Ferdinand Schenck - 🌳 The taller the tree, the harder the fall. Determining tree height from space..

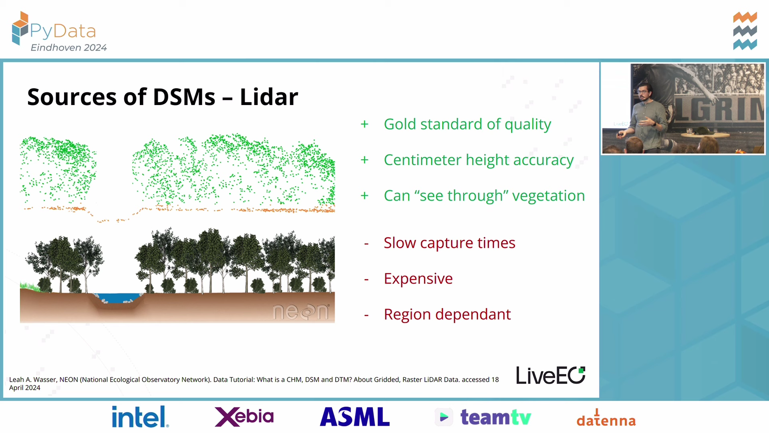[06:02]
You can actually, some of the points of the laser actually go through the trees, see the ground beneath the trees, and you can get an idea of what's underneath the trees. The downsides of it, the capture times are a little bit slow and especially the processing time. So between when you actually do the flight and when you get the data, it can be quite a long time. It can be quite expensive because you have to pay for an airplane, you have to pay for the pilot's time, you have to pay for the fuel, you know, all of that.